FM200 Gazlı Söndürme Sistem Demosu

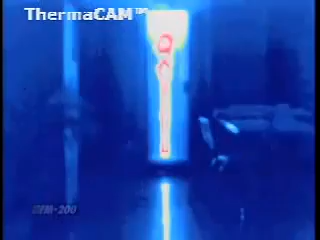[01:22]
sets off an alarm, and charges the pipes with water.